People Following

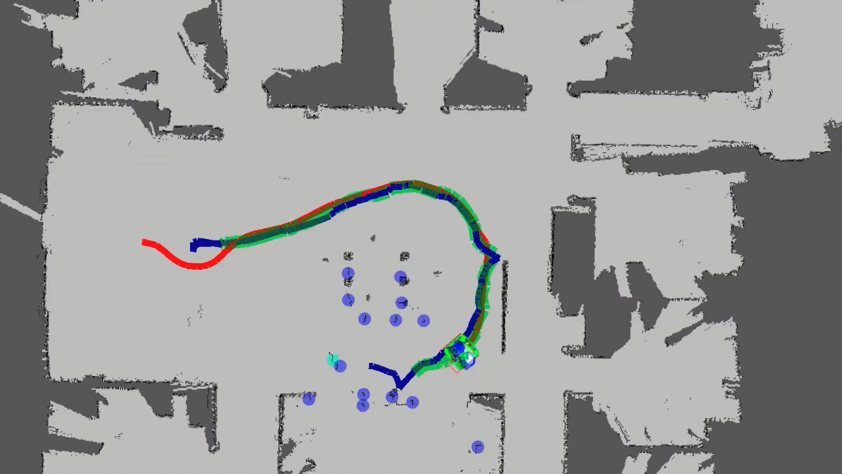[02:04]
Since the laser is highly accurate, this detector is quite robust to people in close proximity to one another.